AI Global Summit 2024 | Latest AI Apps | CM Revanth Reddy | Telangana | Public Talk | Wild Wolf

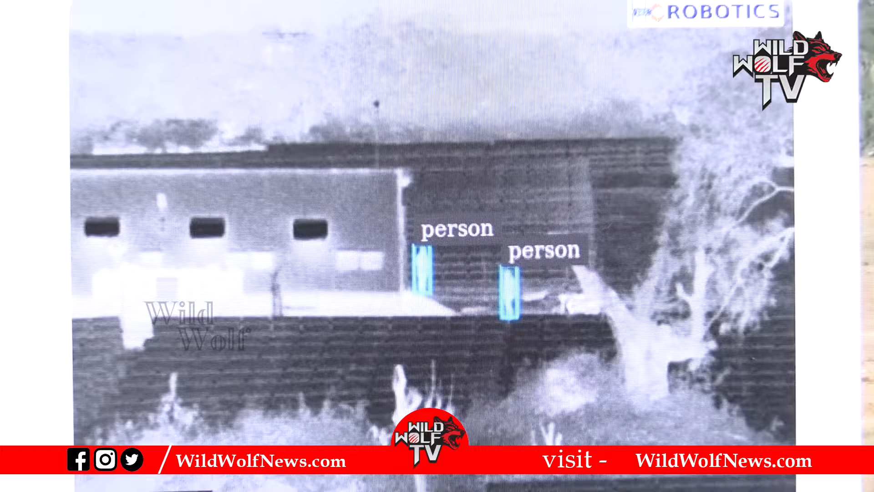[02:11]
సో అక్కడ నుంచి డిటెక్ట్ చేసి మనకు ఒక ఇంట్రూజన్ వచ్చారు, ఒక బార్డర్ సర్వేలెన్స్ వాటికి కూడా యూజ్ చేసుకోవచ్చు.